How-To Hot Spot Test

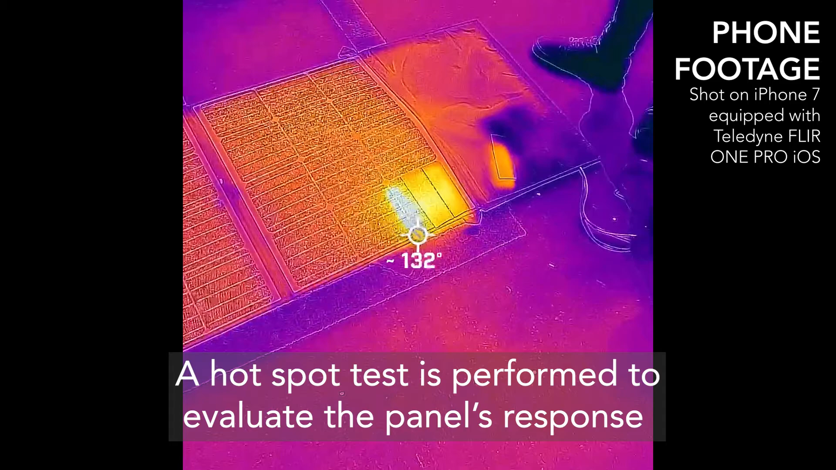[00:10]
A hotspot test is performed to evaluate the panel's response to common real-world operating conditions.
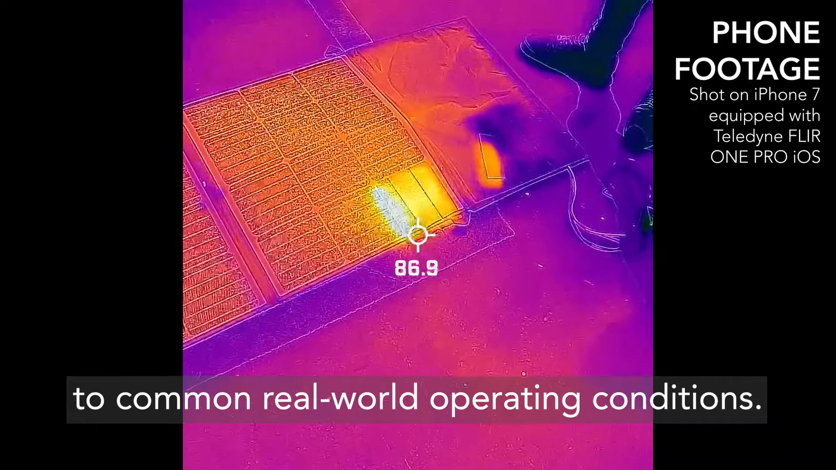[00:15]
A poorly designed or low-quality panel can be damaged or damage the structure to which it is attached when even a small portion of the panel is shaded.
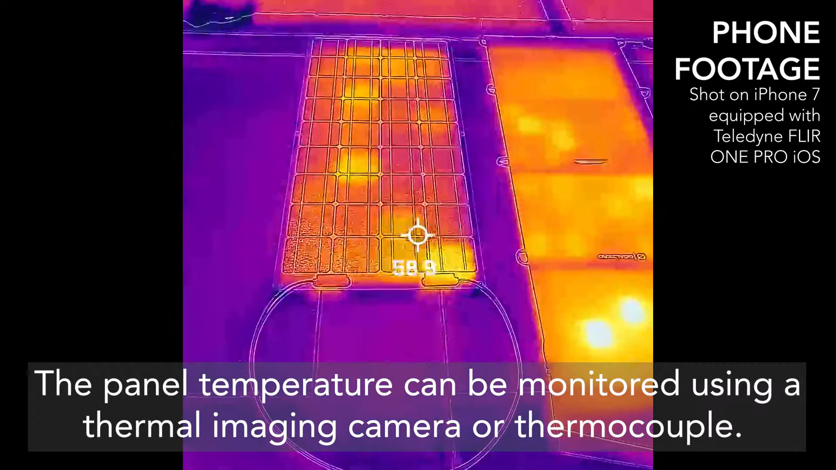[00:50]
The panel temperature can be monitored using a thermal imaging camera or a thermocouple.
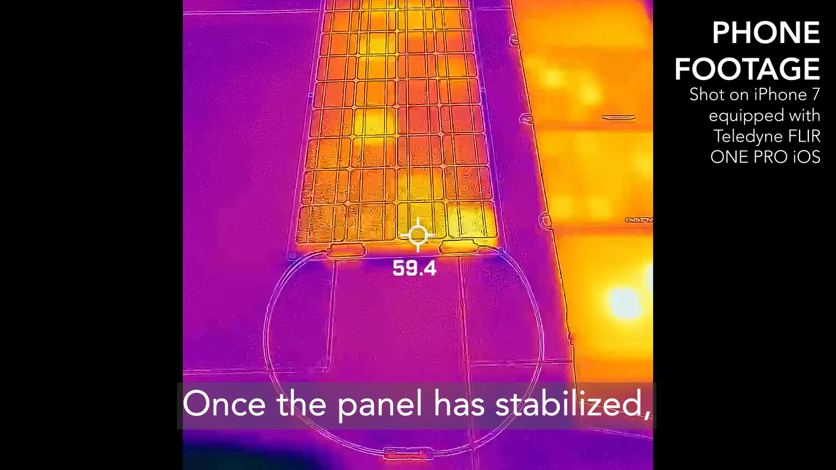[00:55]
Once the panel has stabilized, point the thermal camera at the solar panel and choose the hottest cell.
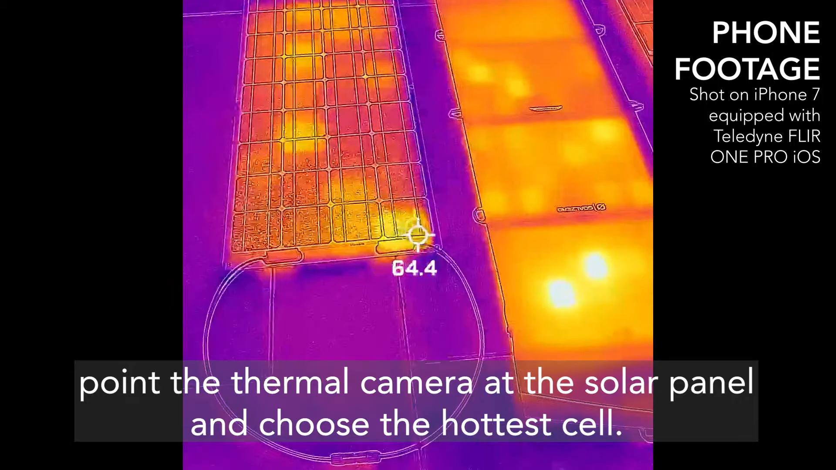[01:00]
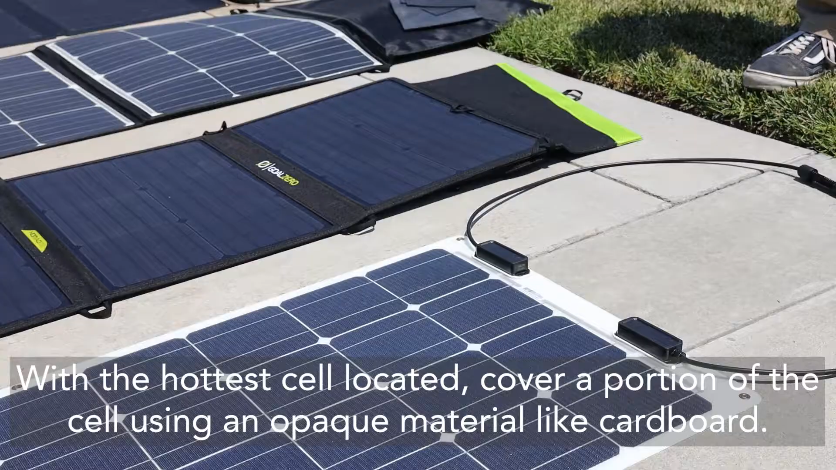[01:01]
With the hottest cell located, cover a portion of the cell using an opaque material, like cardboard.
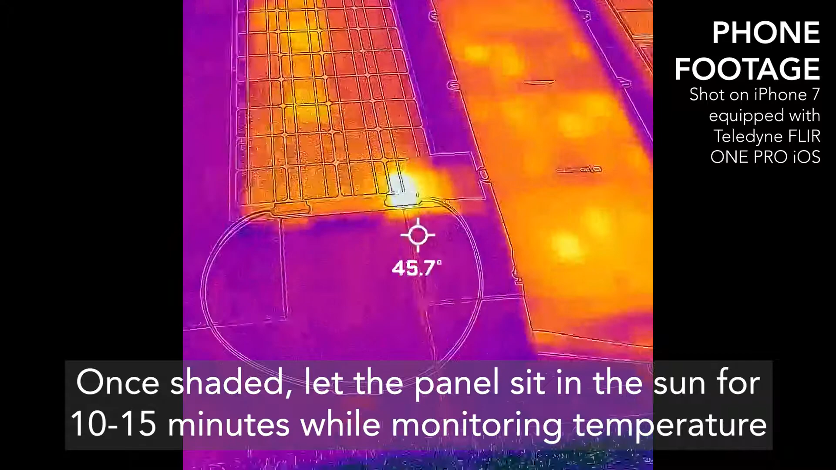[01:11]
Once shaded, let the panel sit in the sun for 10-15 minutes while monitoring temperature and looking for physical changes near the shaded area.
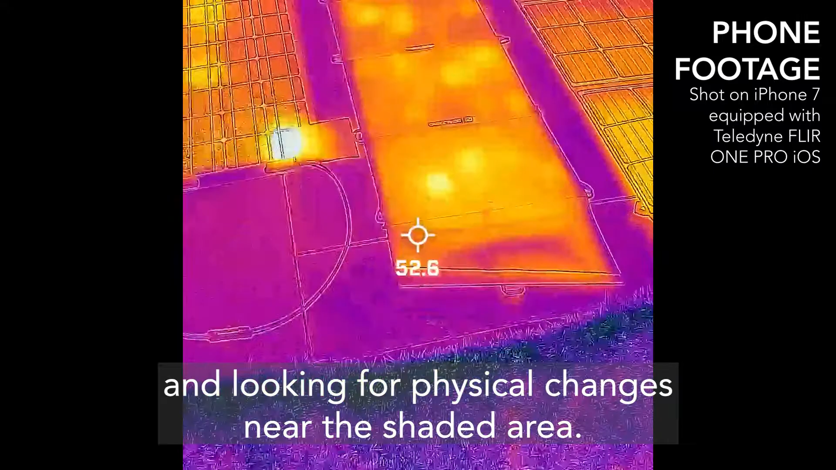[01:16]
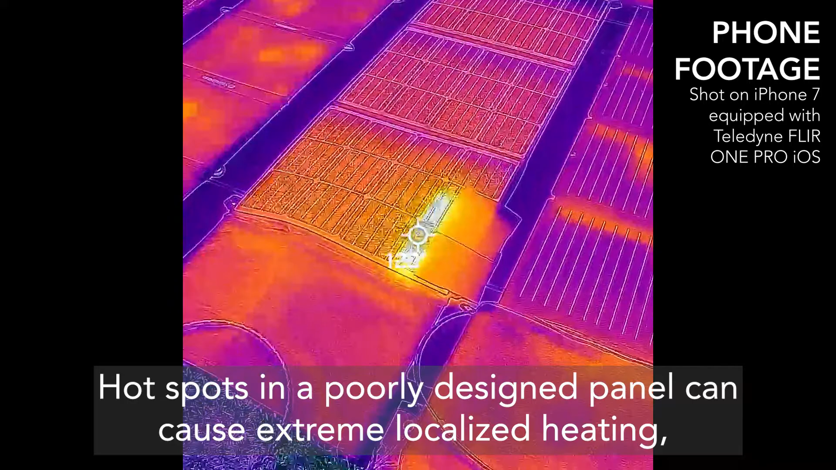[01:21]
Hotspots in a poorly designed panel can cause extreme localized heating,